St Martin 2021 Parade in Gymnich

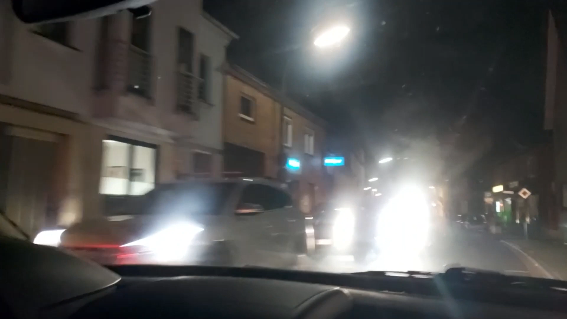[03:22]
Vorsicht! Frau oh in Schwarz. Mein Gott. 50 Meter weiter. Ei, ei, ei. Ne?
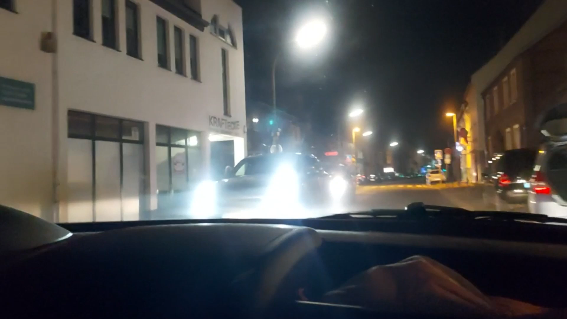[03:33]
50 Meter weit ist ein Zebrastreifen. Gut beleuchtet. Ha. Meine Güte.